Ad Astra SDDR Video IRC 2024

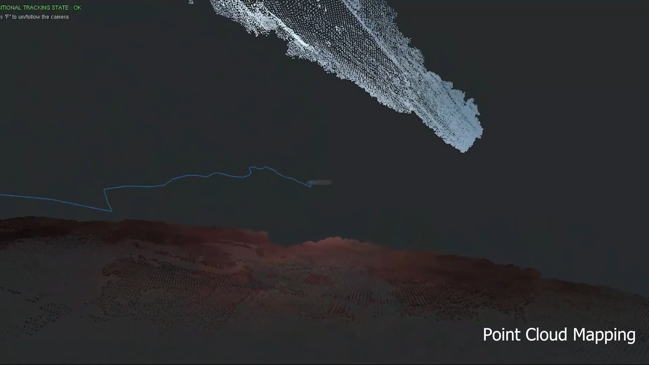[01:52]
With point cloud mapping and depth sensing cameras, it analyzes terrain, avoiding pitfalls.
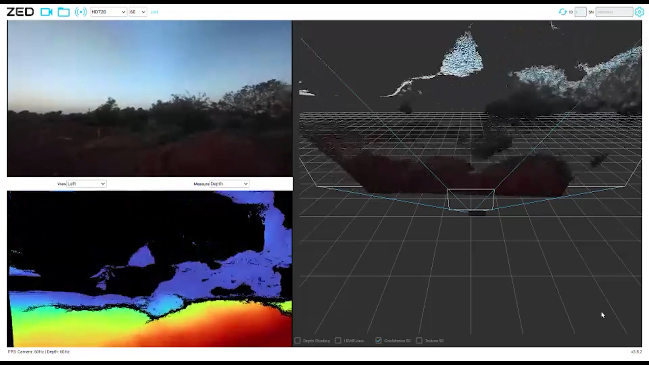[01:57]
Precisely determining its position, it shares coordinates with the ground stations.